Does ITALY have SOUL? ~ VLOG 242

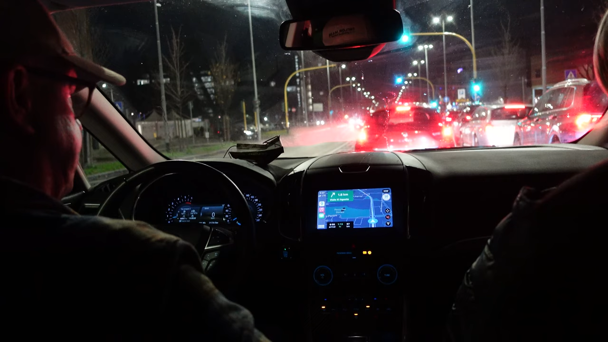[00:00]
When we left off last week we were stuck in traffic on our way out of Florence.